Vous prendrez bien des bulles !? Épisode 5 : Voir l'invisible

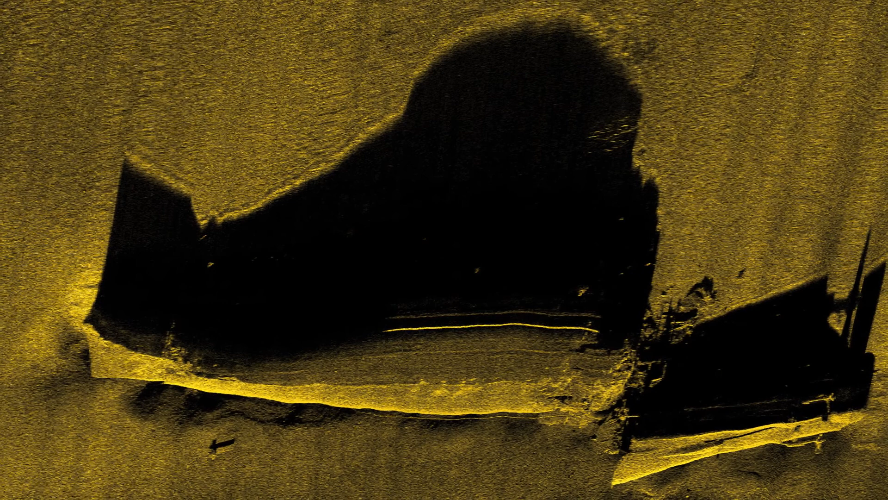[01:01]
Voici l'image sonar de la frégate Laplace, naufragée en 1950, au pied du Cap Fréel.
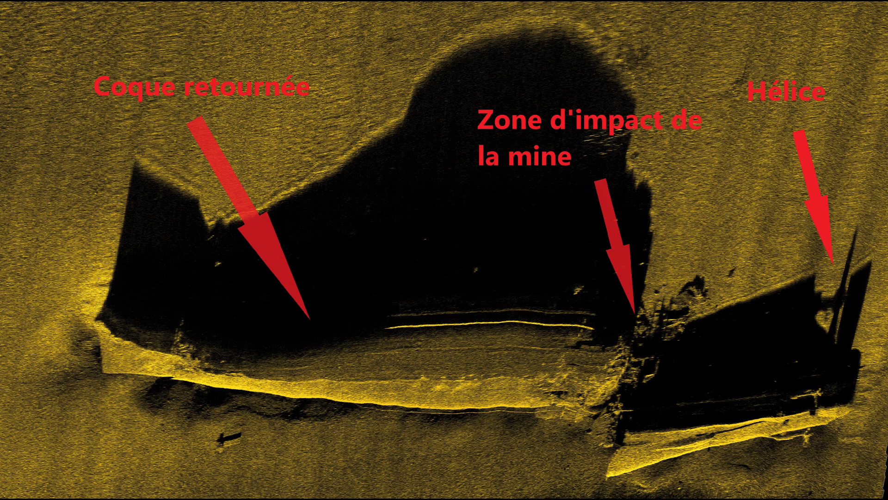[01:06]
On voit très bien, grâce à cette image, la coque retournée, puisée en deux, on aperçoit même l'hélice.
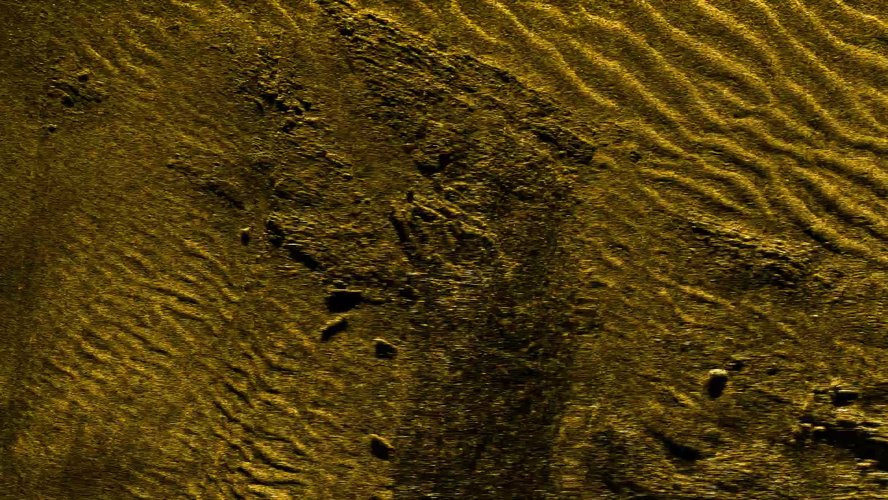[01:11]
Pour les épaves plus anciennes, en partie enfouies dans le sable, l'image est évidemment moins parlante. Voici l'image sonar du site du navire le chariot naufragé à Heddy en 1676.
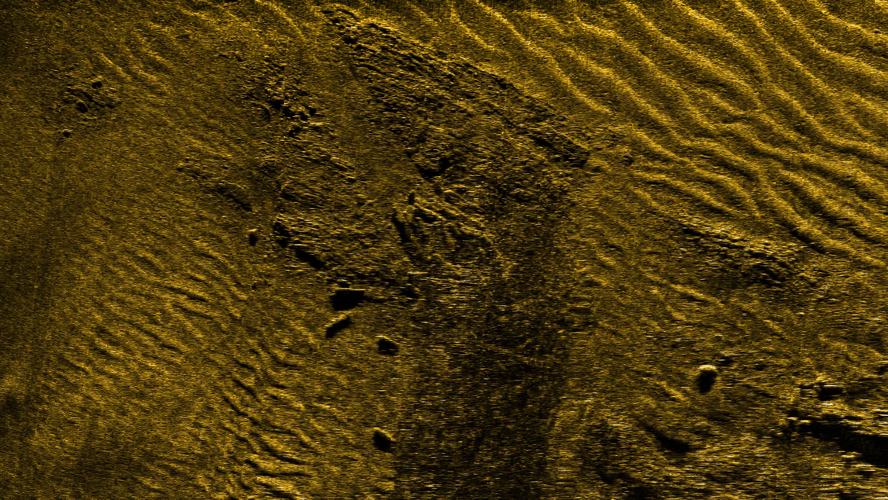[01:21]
Si on regarde bien, on voit des anomalies qui peuvent être des rochers ou une épave.
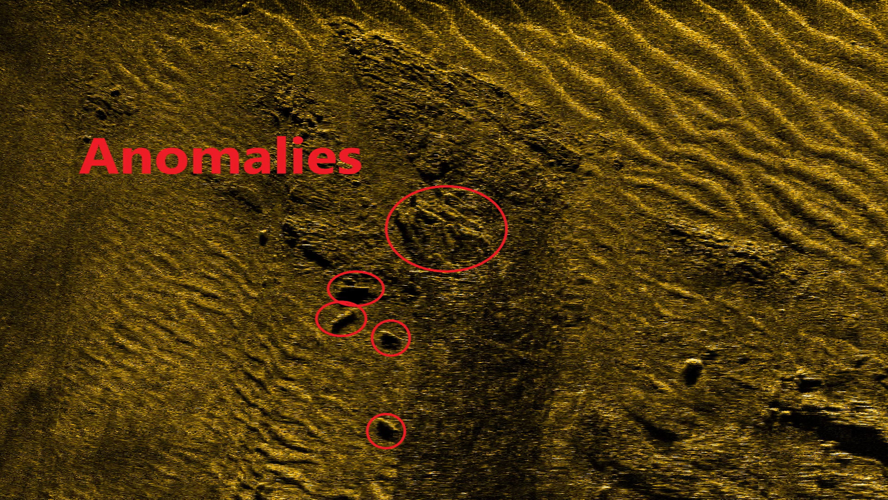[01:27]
Il faut donc contrôler ces anomalies en plongée.